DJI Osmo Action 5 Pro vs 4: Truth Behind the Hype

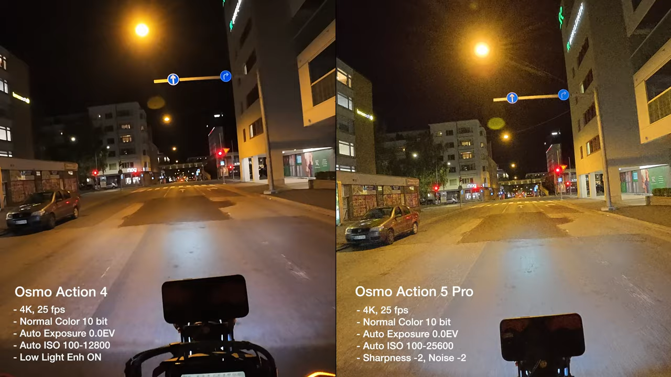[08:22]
Osmo Action 5 in the normal shooting mode. Both cameras are now in 25 fps.
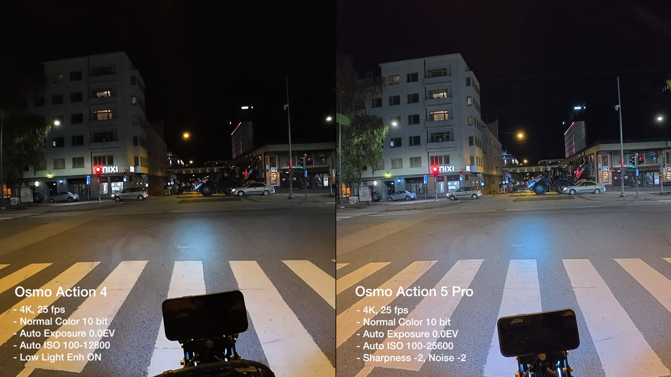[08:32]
So that both of the cameras would have an equal opportunity to get as much light as possible to the sensor. And both are shooting now at 16 by 9. And the Osmo Action 4 has the low light mode enabled. So the low light enhanced mode basically. And the Osmo Action 5 Pro is now in just the normal color mode. 25 fps 4k on both cameras.
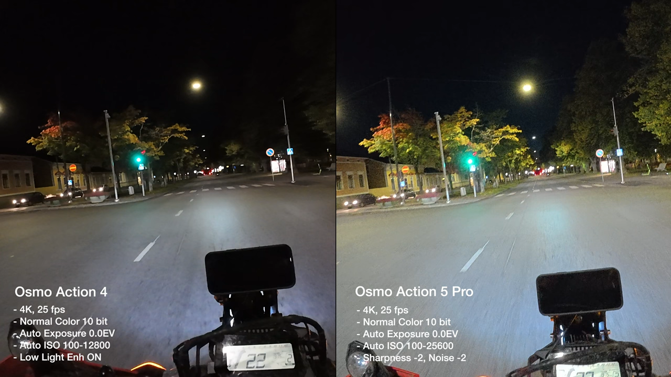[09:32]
bit more stabilization jittering in the new camera. Low light is always a challenge with the electronic stabilization in these kind of cameras. So.
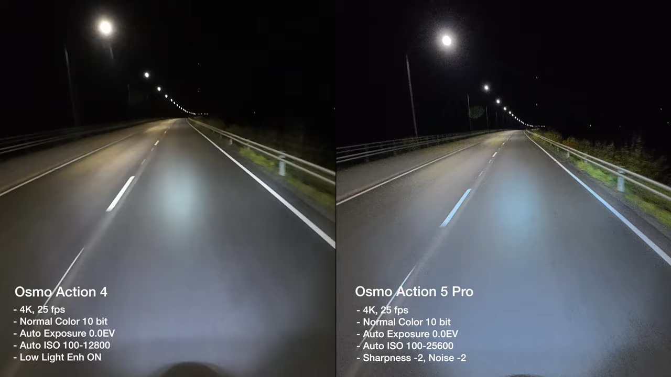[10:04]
I want to touch some right. So, I can see you all in touch. So, that's a good view here. Even though I don't mind the look of the Osmo Action 4 during the night time rides,
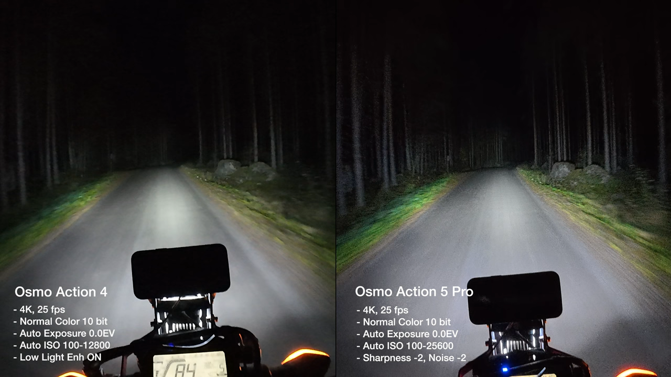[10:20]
but I do kind of feel like the new camera is gathering a slightly more light and it's not as blurry. All right, we are now in the super night mode. Let's test out without any lights. I can barely see some stars, but I can't see anything else.